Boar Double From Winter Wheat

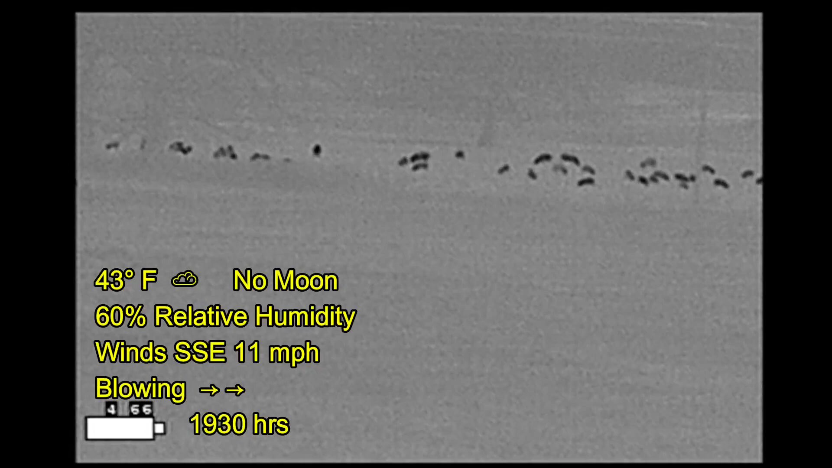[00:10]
I was sitting in a winter wheat field waiting for hogs to show up and I spied these hogs across the road.
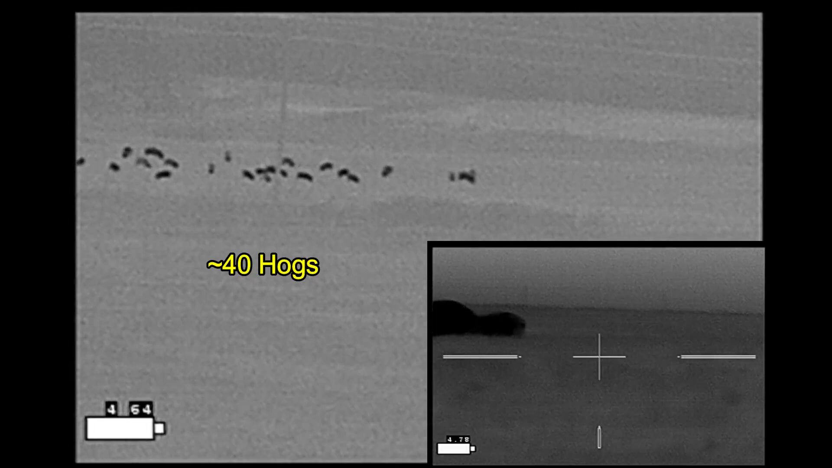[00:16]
Now last week I had hogs in this field and I managed to shoot this boy but
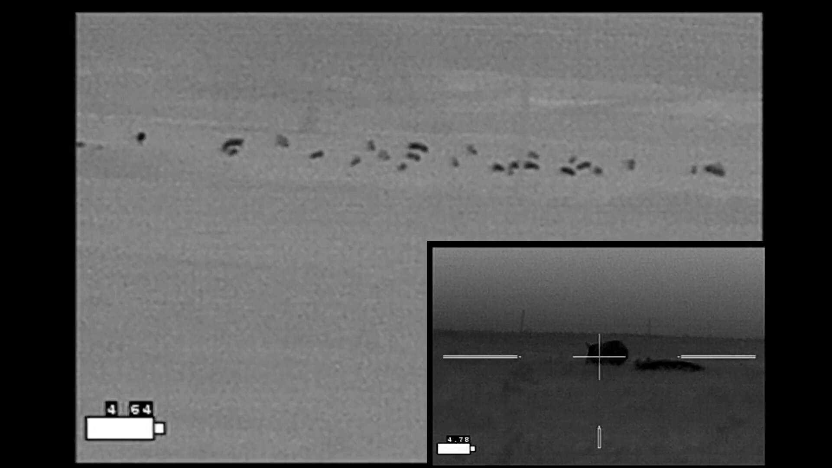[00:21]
this week the hogs were all across the road never got a chance at them so I moved on to another property
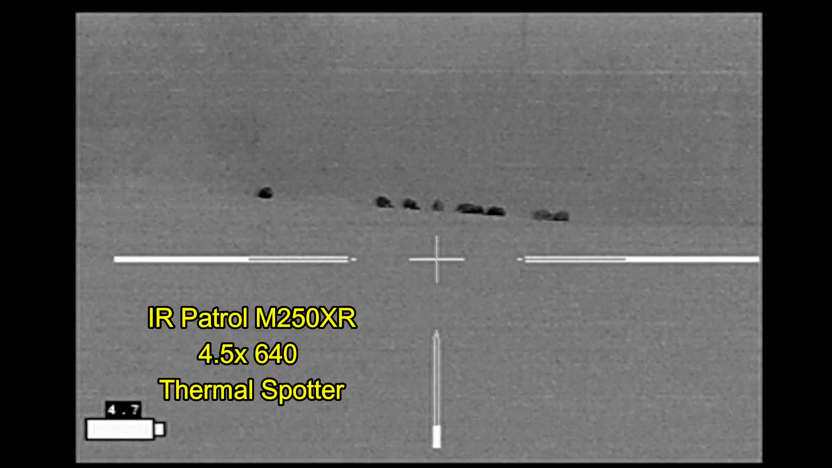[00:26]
another wheat field spied these hogs from the north gate realized that that was not
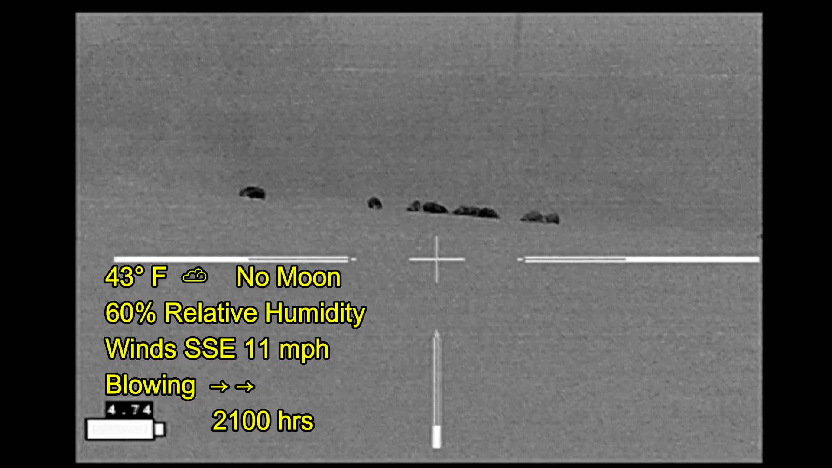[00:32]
going to be the good place to enter came in from the east side instead made my approach
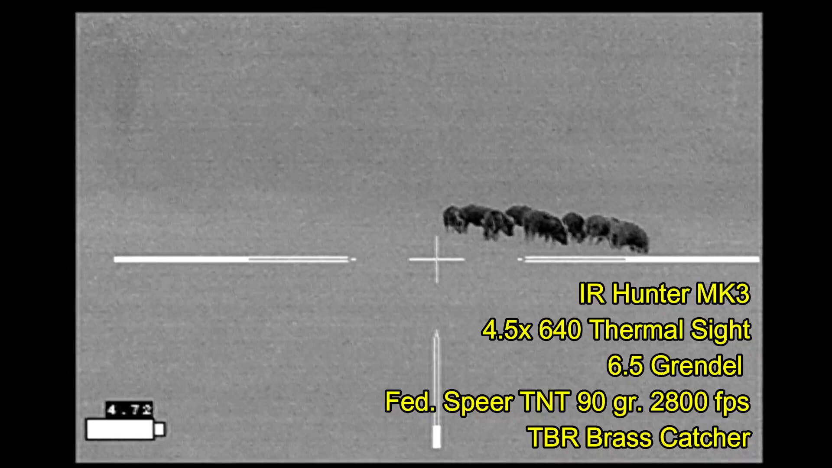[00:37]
and here I'm just scanning to make sure there's nothing behind the hogs that I need to worry about
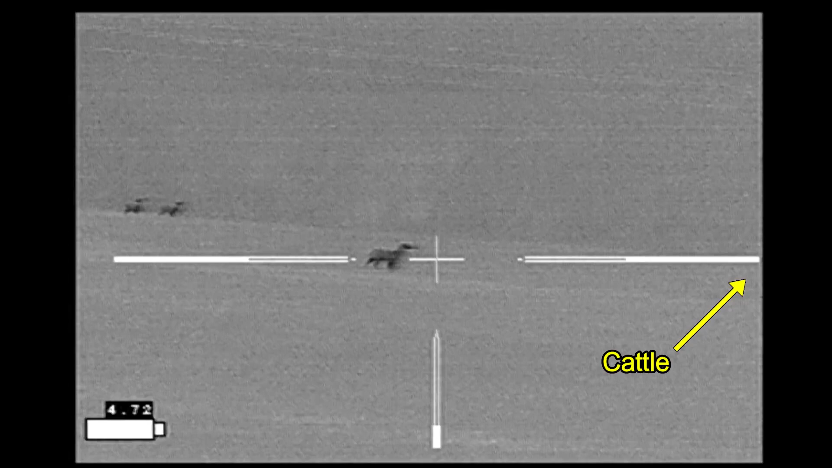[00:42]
and I've got cattle way off to the right in the next field and so now I figured out my field of fire.
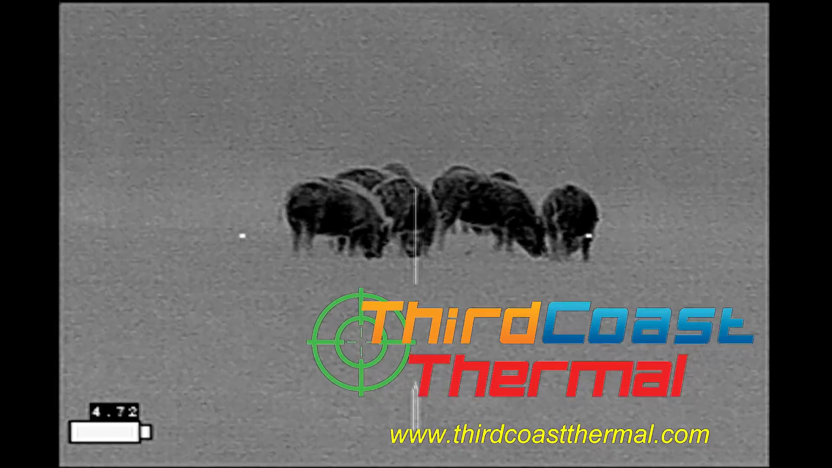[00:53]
Optics provided by third coast thermal. With nothing behind the hogs it's just a matter now of selecting a particular target
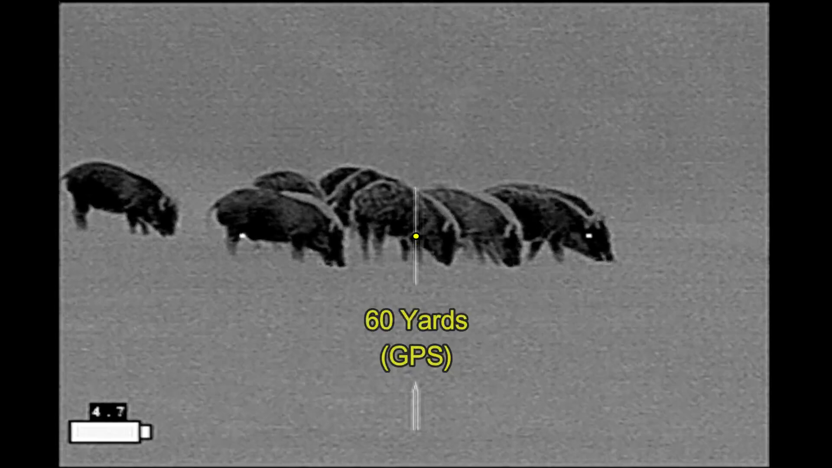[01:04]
here we go
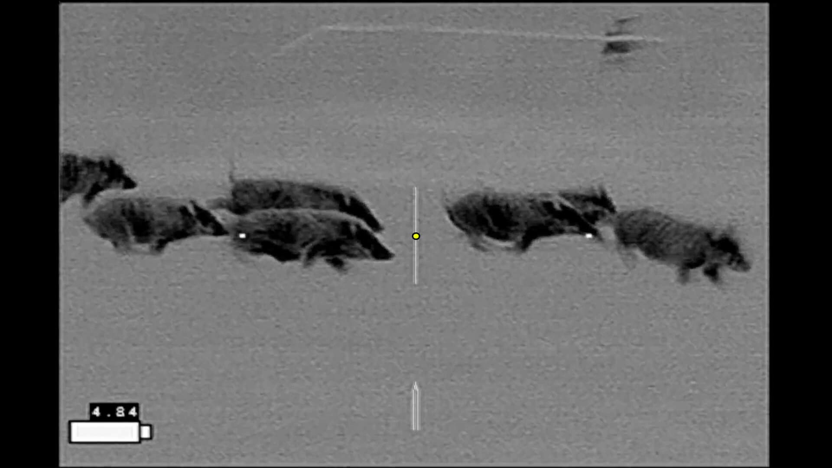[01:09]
can't shoot any further to the right so go back and pick up the wounded hog